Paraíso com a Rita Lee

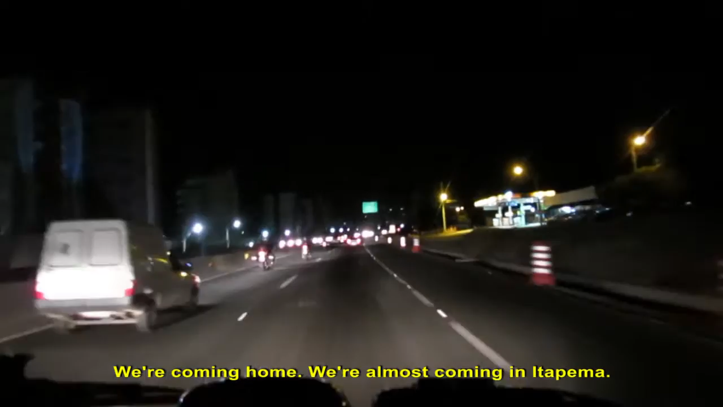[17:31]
Tá voltando pra casa, já estamos quase chegando em Itapema. São umas 7:30 agora, já tá escuro.